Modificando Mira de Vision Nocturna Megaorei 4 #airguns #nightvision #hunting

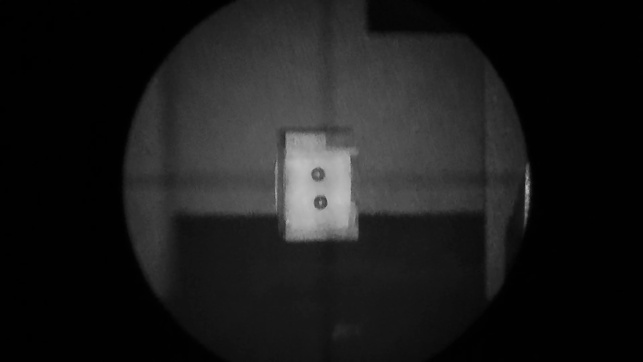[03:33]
ya con los dos targets reactivos está a 35 metros 33 metros y bueno ahí pueden verla la nitidez con la que esto graba ahí está completamente sin la batería que trae la cámara la
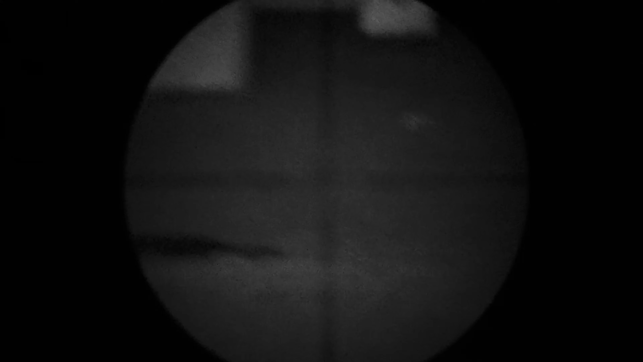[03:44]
mira incorporada eliminada estamos dependiendo no solamente del power back de 5 voltios y bueno a lo que vinimos por aquí